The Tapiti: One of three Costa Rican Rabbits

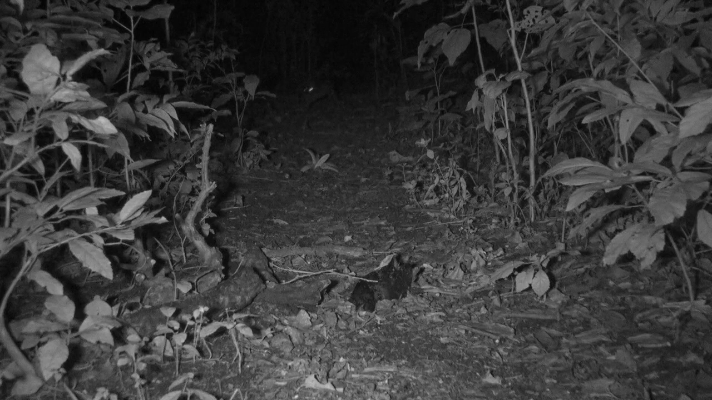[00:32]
Oddly, they have a nice red eye shine at night. Notice, it has no white fall of a tail, so it's not called a cottontail.
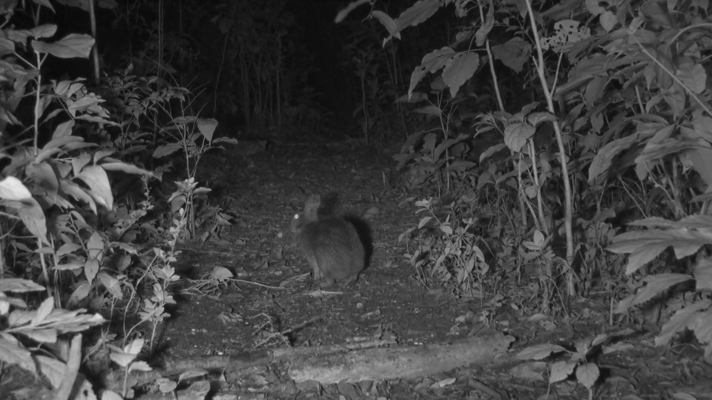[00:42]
That's another rabbit. This slow hip and hop can turn into a super-fast I'm-out-of-here jump if scared enough.
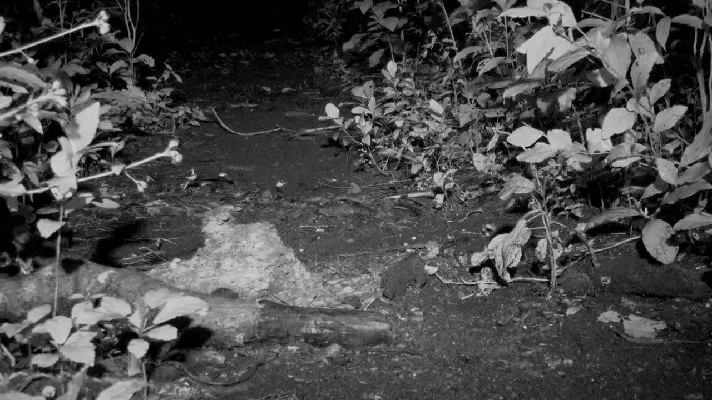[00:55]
This baby rabbit is testing its new freedom.
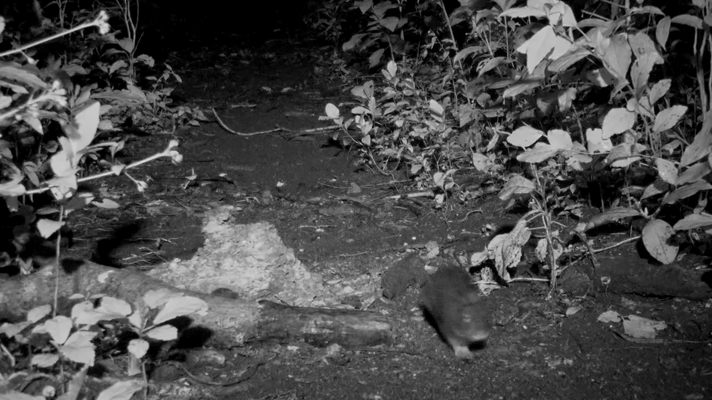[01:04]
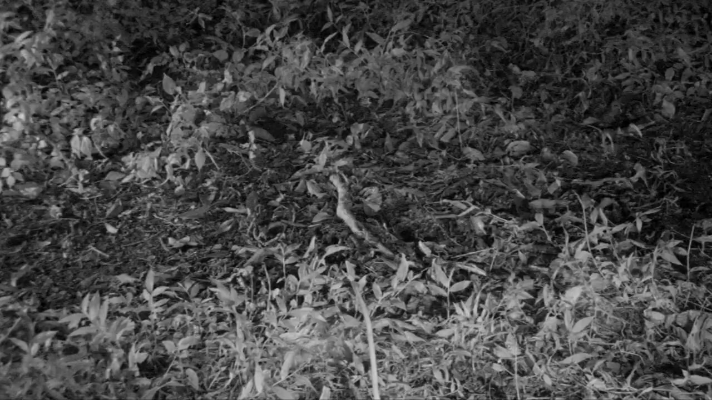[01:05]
But rabbits have many enemies, like this coyote.
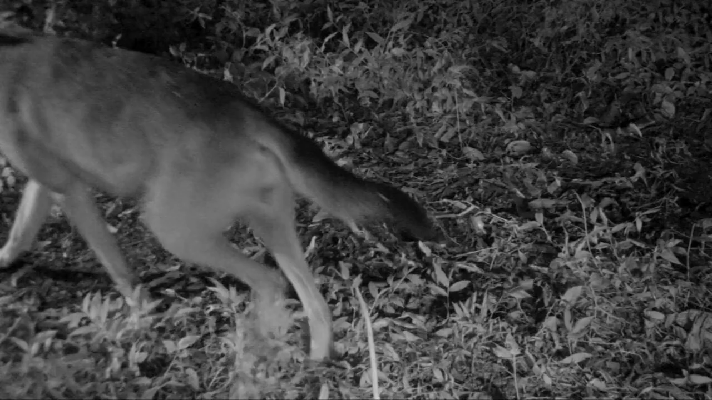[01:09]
It's making the right decision to retreat.